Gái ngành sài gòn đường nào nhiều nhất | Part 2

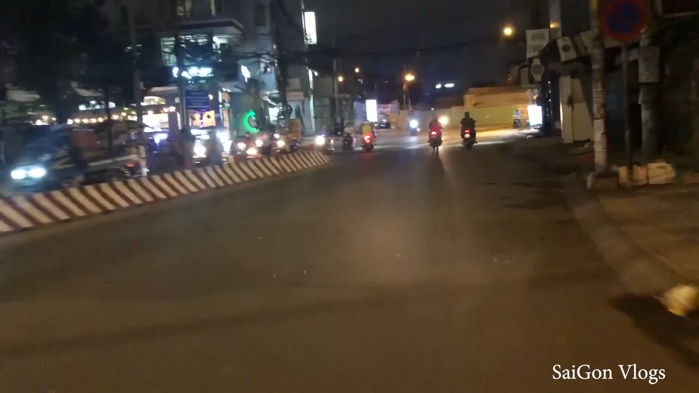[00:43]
Đặc trưng ở cái đường Tân Quý này là một cái cầu biết sao mà cái cầu làm 5 năm chưa xong các bạn.
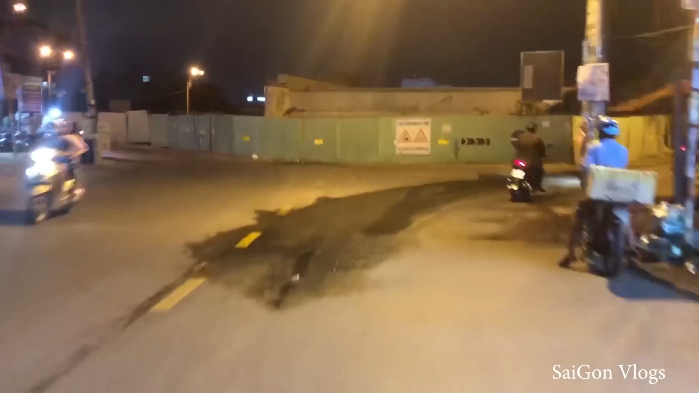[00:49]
Đấy là đặc trưng.
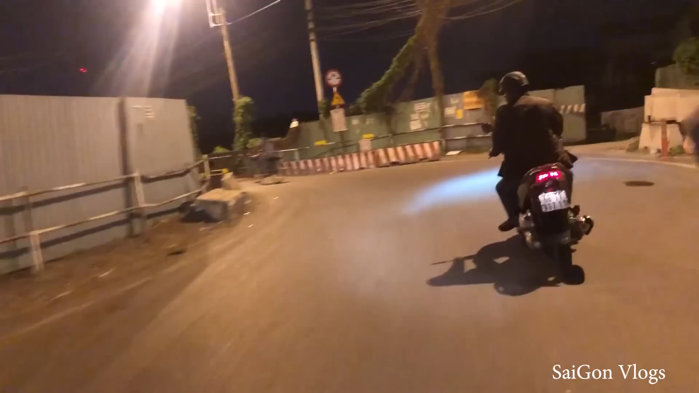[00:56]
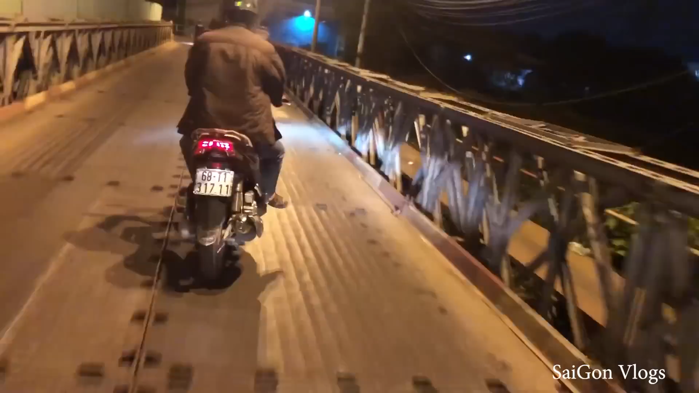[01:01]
Đó, cầu này nhìn có vẻ hơi thối các bạn. Rồi sắp đến rồi các bạn. Rồi hôm nay mình đi xe hàng bạn.
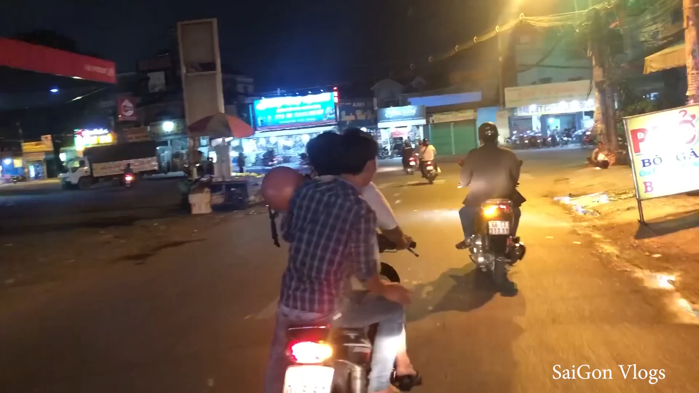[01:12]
Xe hàng bạn khá bựa nha các bạn. Phanh không ăn nha các bạn.
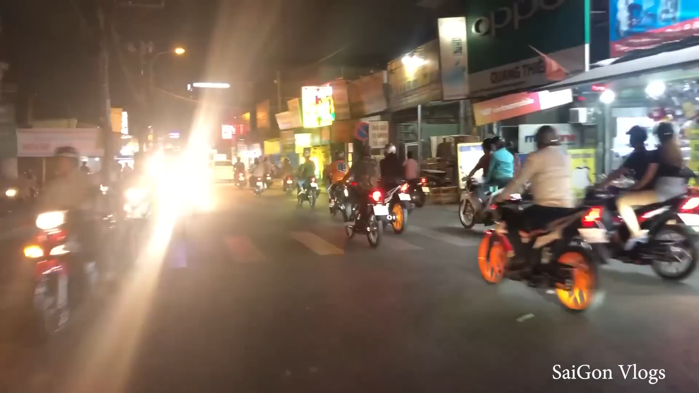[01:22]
Nên là mình phải đi cẩn thận thôi, đo đường. Địa điểm đầu tiên là mình đi đó là đường Bình Long nha các bạn. Nghe nói là ở đây là một ổ các bạn, như ổ gà vậy.
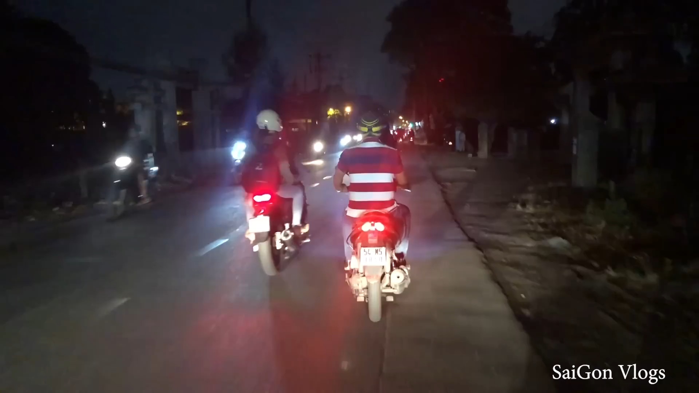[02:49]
Đó là đường này có một
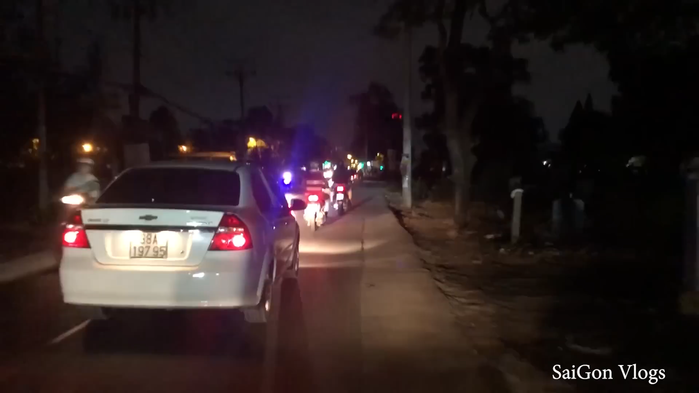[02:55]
cái lò thiêu nha các bạn, thiêu xác người ấy, đi qua rất khắm nha các bạn, rất thôi và
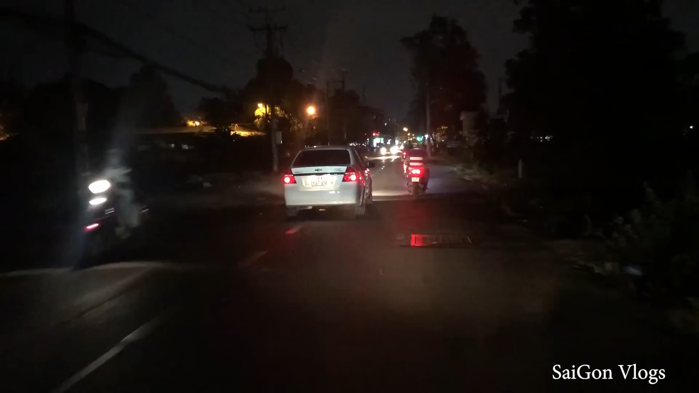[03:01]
rất kinh và rất tởm các bạn.
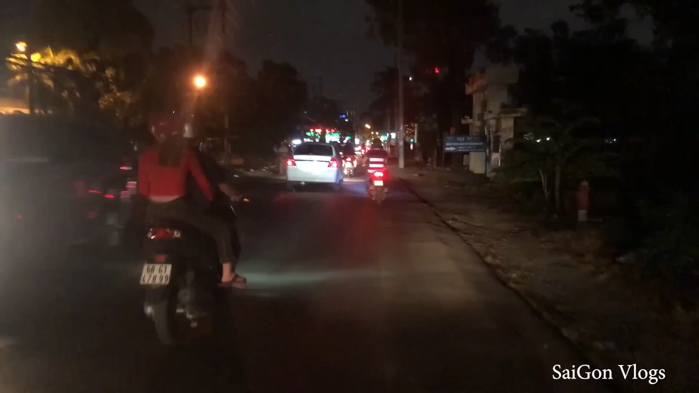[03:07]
Đây các bạn, đây các bạn, chuẩn bị đến rồi. Đây là lò thiêu nha các bạn. Xoay phát nào, lò thiêu.